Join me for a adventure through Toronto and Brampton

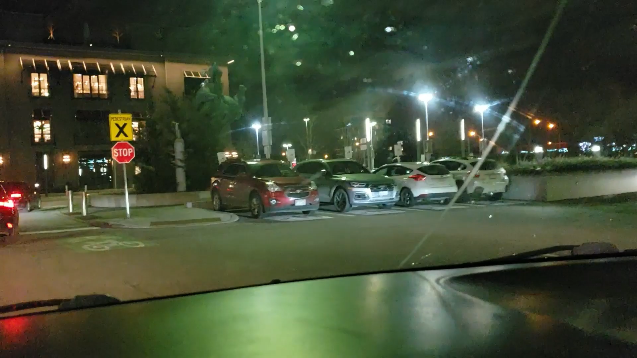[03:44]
This is Toronto on Christmas holiday season.
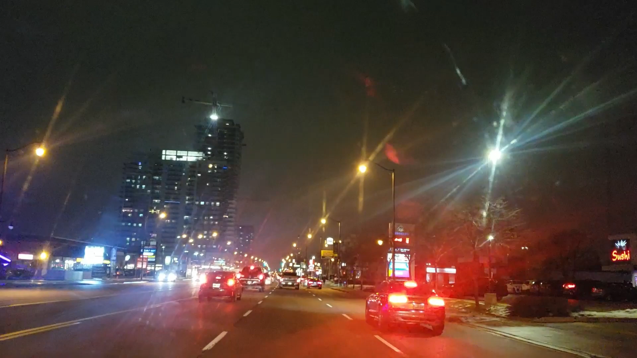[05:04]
Here's a little bit of the Brampton for you. I'm on Queen Street going west in Brampton, so Queen Street and Kennedy. So this is in Brampton. It's a little bit of Brampton we're trying to show you. So I hope you guys like it. And if you don't know where Brampton is, you like, I guess you know where Toronto is. So it's like about 1 hour, half an hour away from Toronto.
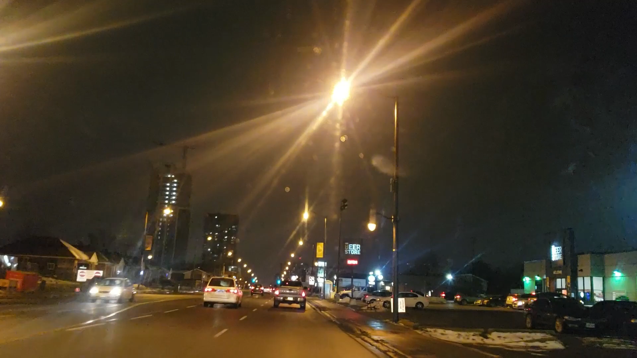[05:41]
You can see a lot of, especially when you come to holiday season, right? You can see all this beautiful stuff with the light and everything.
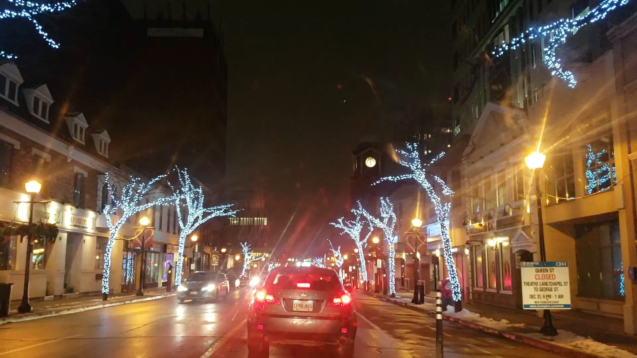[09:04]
So here are the decoration on the trees and everything across around the house. I'm on the street, sorry, I made some mistake. So this is how downtown Brampton is. I guess this is from downtown Brampton.